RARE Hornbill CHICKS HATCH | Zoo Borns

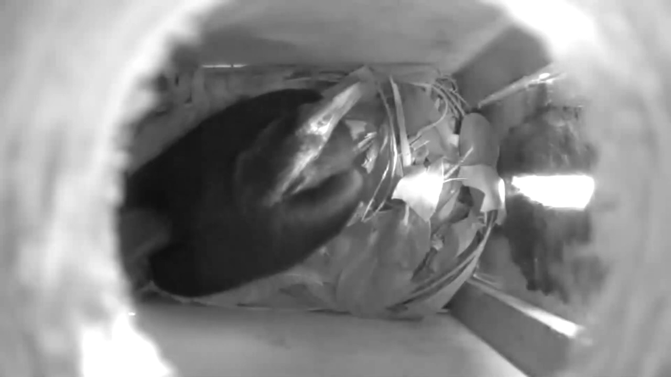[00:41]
Mooloo will seal themselves into a nest box using their own faeces and food